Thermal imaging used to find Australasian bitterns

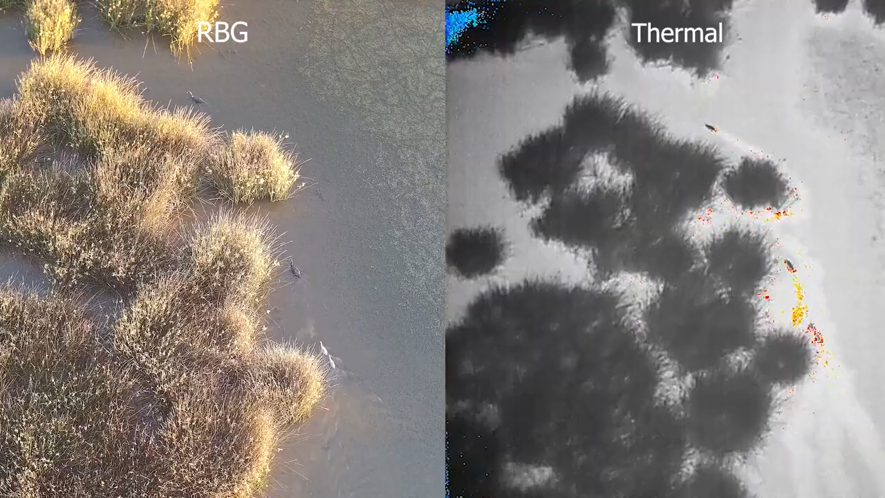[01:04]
The actual drone itself simultaneously takes a thermal shot and a RBG image as it flies,
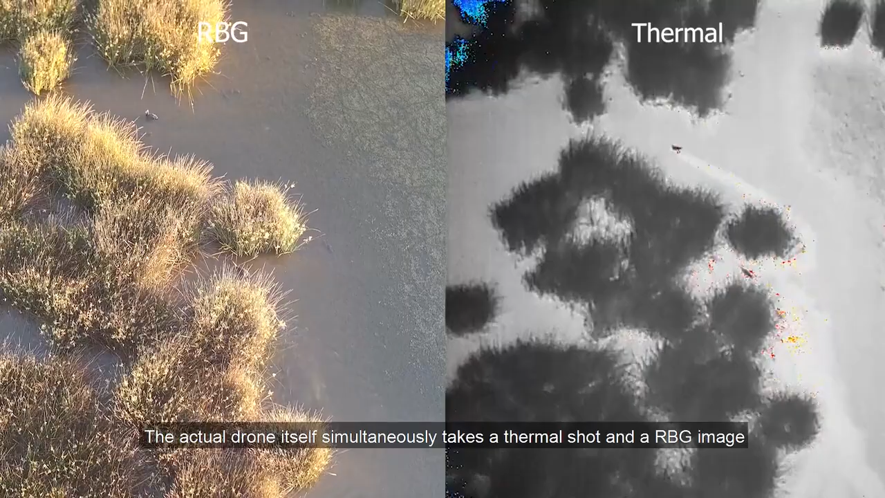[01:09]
so you've got a reference across the two.